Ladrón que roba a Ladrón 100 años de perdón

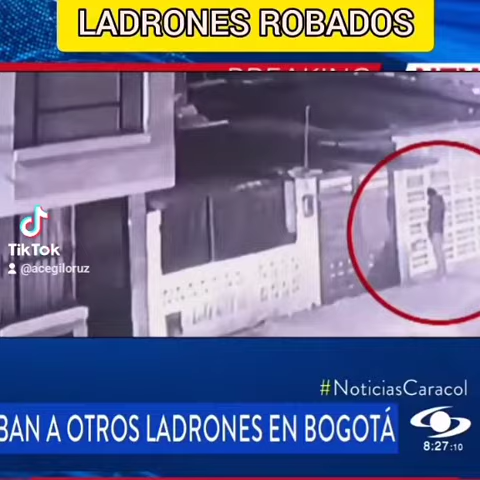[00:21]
Uno de ellos intenta abrir la puerta de una vivienda y no lo logra, mira hacia adentro y sigue su camino. Más adelante, con linterna en mano, revisan otra puerta de una casa vecina. El reloj marca las 2 y 55 de la madrugada del sábado 18 de septiembre. Metros más adelante, otra cámara de seguridad capta a los dos sujetos entrando a un pasillo externo de una casa. Por fortuna para los residentes, los hombres no pudieron entrar.